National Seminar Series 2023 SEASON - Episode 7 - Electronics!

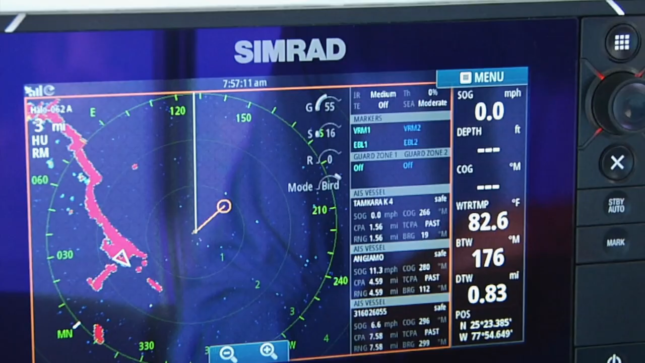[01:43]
It's taken the guesswork out of all the fine-tuning that we worked years to perfect.
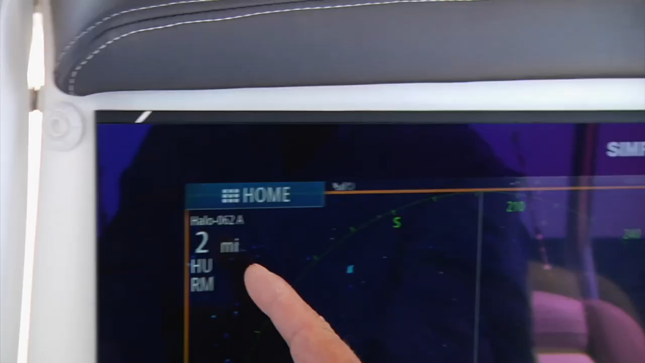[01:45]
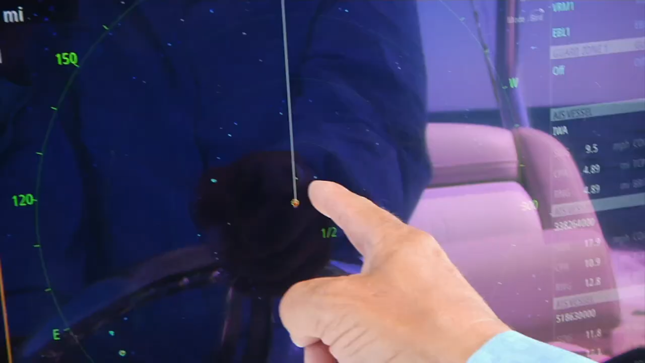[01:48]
And now, you know, the average guy now could go out there, hit bird mode, and be effective at locating birds. And when you thought that, say, bird mode couldn't get any better, now Simrad has a more advanced bird mode.
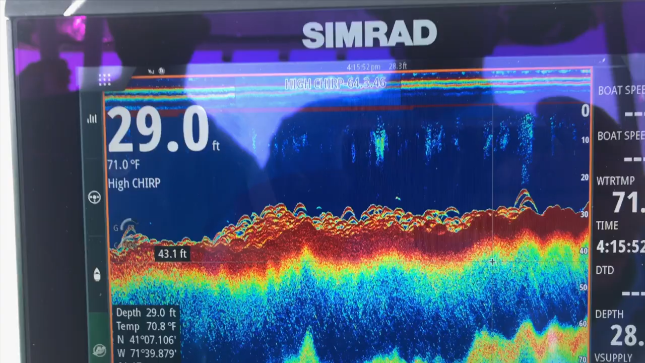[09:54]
And we just marked them blanketing the bottom. It was, like, ridiculous. And the bite was on.